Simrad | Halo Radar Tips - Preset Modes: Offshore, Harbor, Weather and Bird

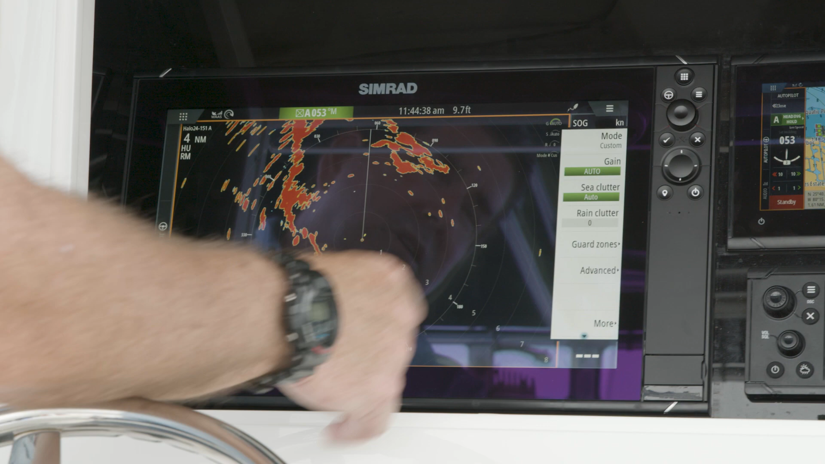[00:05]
So now we've talked about the custom mode, we're going to go into the preset modes, which is your harbor and offshore, which those of you that run radar understand know.
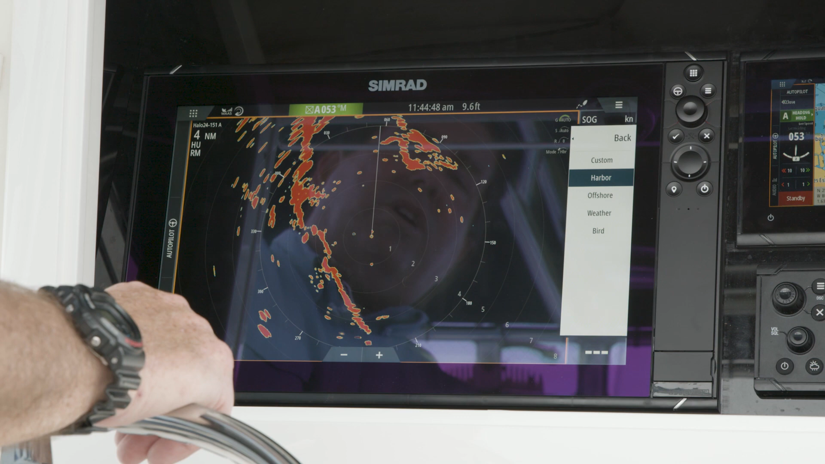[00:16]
So when we're in harbor, it means it's going to decrease the filtering and increase the sensitivity.
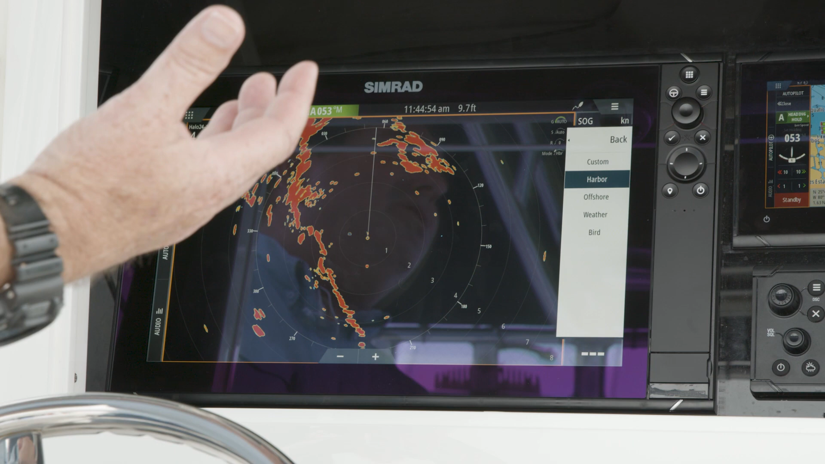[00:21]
So you're going to use this when you're in an area that you have very calm waters, but you might have heavy traffic and you want to be able to watch all those little pieces or all those little targets without having
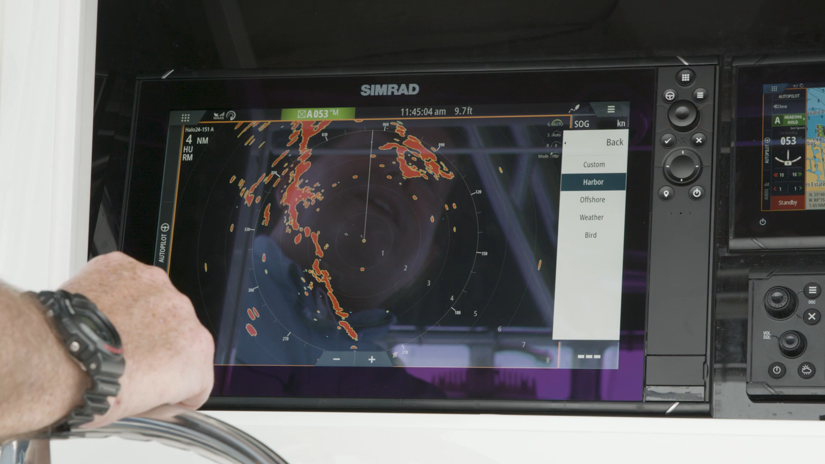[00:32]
false echoes from wave heights and other objects around. Offshore again is now when we're out in the open waters and we get these returns from the wave height.
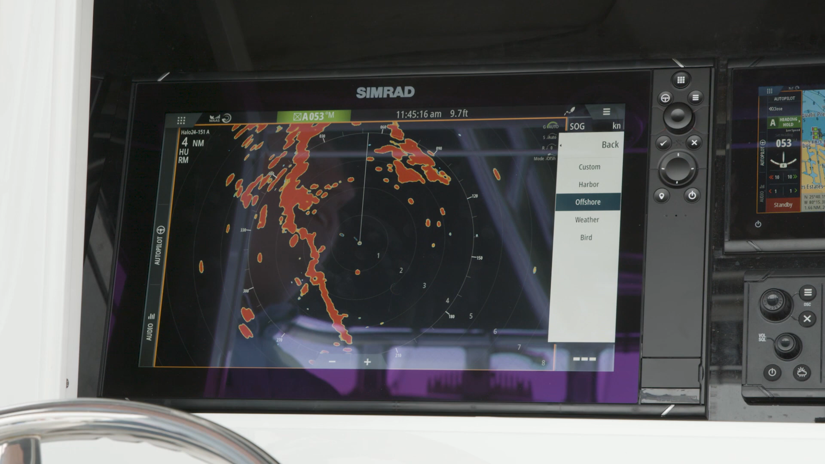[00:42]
So signal is bouncing back off of waves. So by going into offshore, we change the filtering to reduce that. Weather is going to set the radar up. So it's really looking for what a consistency of a cloud that will hold water or rain. So weather is nice because it allows us to see the storm cells and to actually
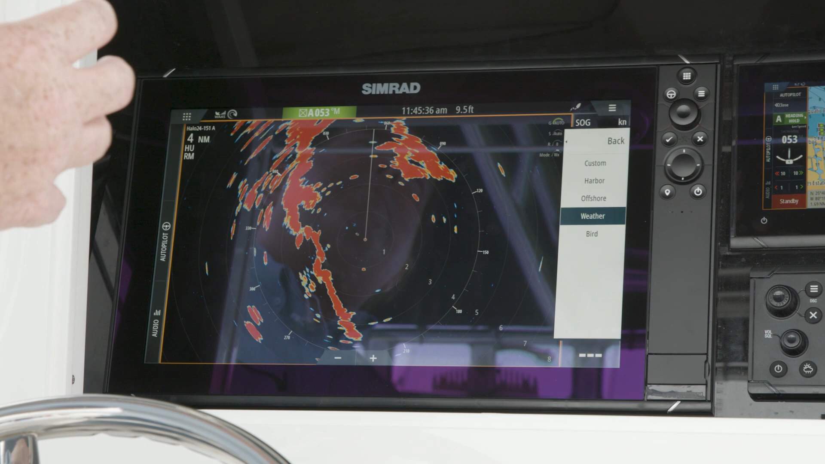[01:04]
separate the high sensitivity or high density areas and the lower density areas. And then last is bird mode. Now on our dome radars, remember,
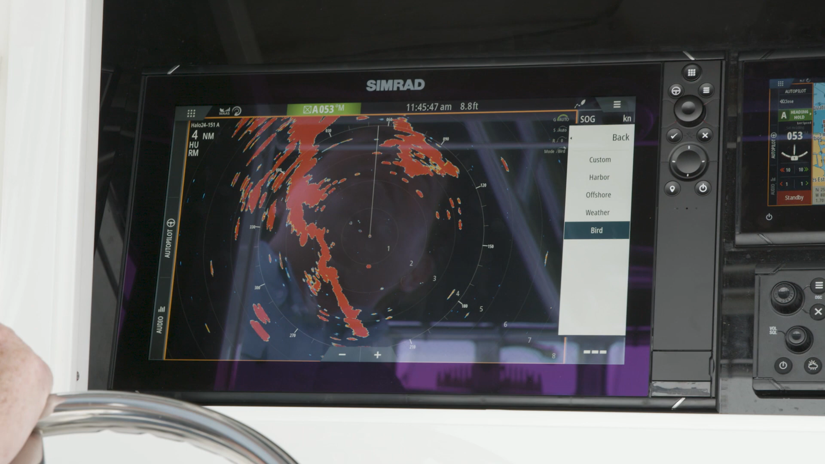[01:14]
you're not going to see birds past a mile and a half, two miles. You're going to see them with the naked eye.
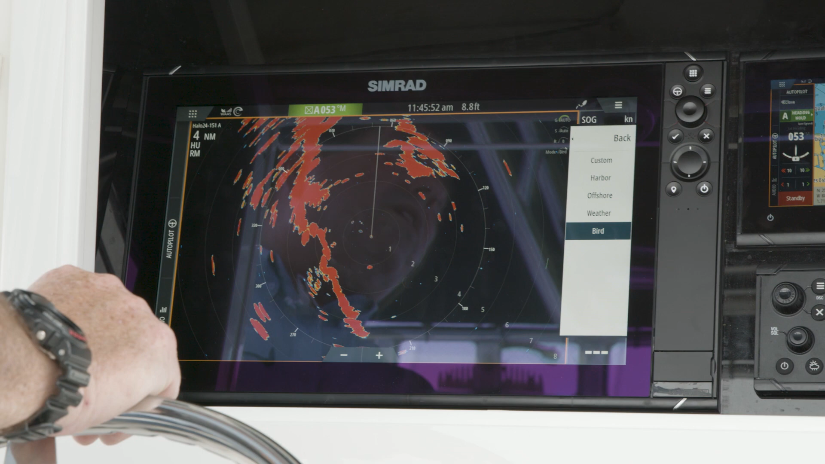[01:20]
But bird mode will come in handy when you're looking for those smaller targets at further distance. So it's not going to see a small bird, but it will see a small boat. It allows you to set those parameters up to see those smaller targets at a further distance.
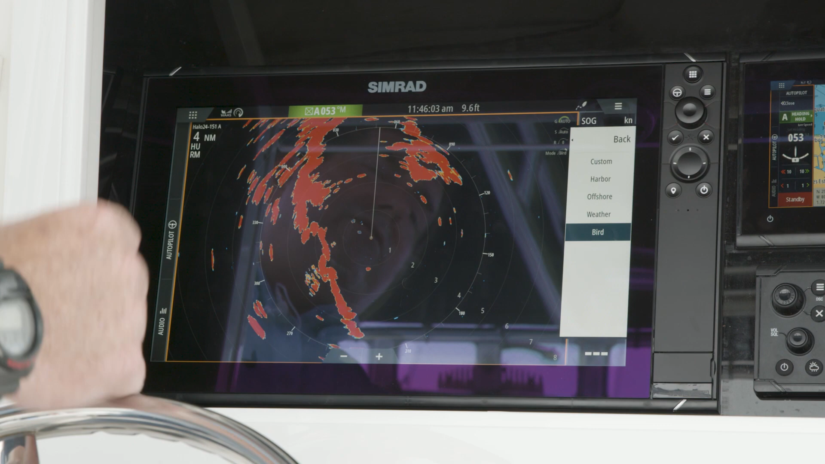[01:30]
And when we go into advanced, you notice when I'm in my preset modes that most of my settings are grayed out.